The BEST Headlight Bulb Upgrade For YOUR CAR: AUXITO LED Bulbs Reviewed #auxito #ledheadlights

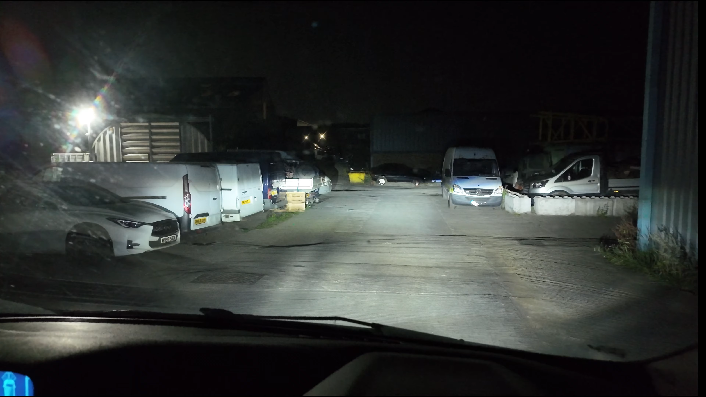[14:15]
so would i say they are 400 times brighter i wouldn't say they are four times brighter but are they brighter yes there's no doubt about it they are definitely brighter now with the escort up there